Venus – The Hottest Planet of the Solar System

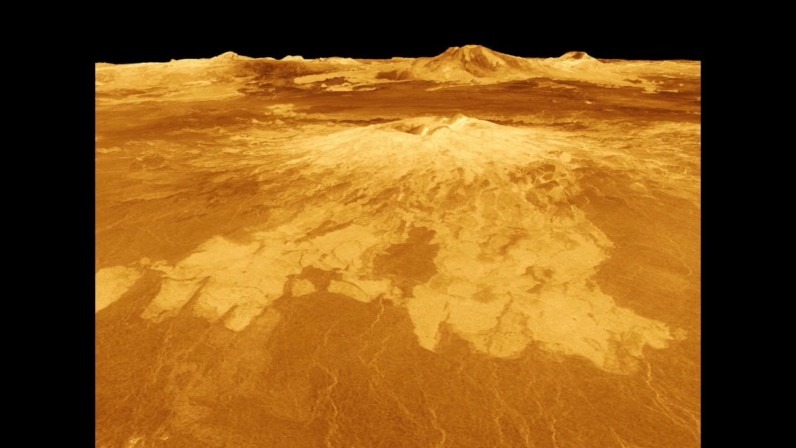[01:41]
making it the hottest planet in our solar system, with surface temperatures hot enough to melt lead. Clemses below the clouds reveal volcanoes and deformed mountains.
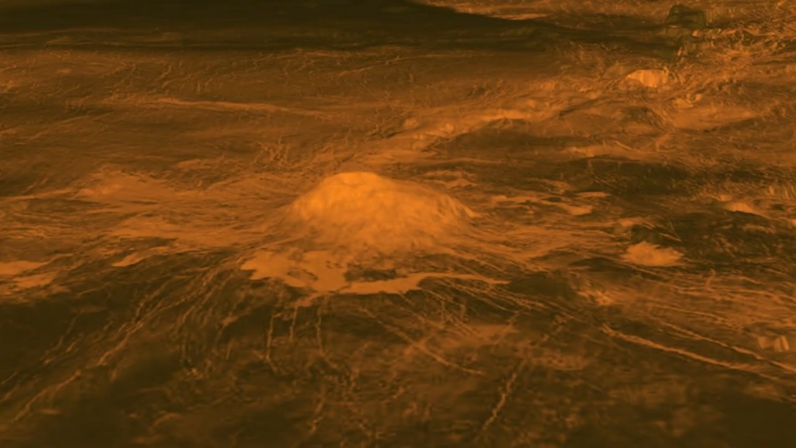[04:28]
and scientists call these volcanoes as Venusian volcanoes.
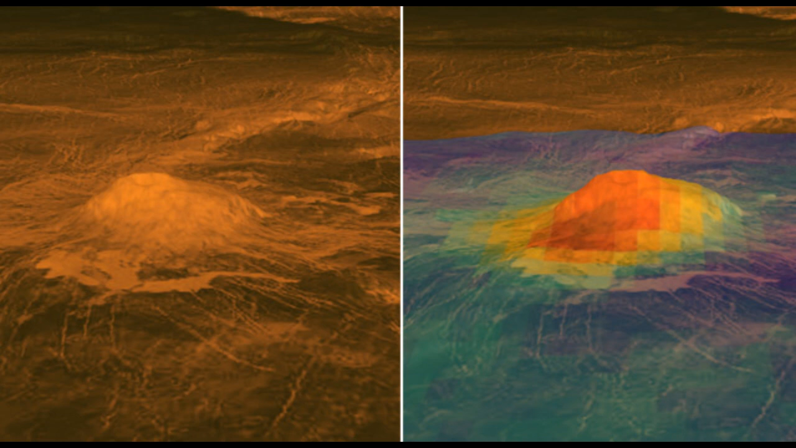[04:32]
These are the original pictures of the volcanoes being taken from the orbiter Magellan.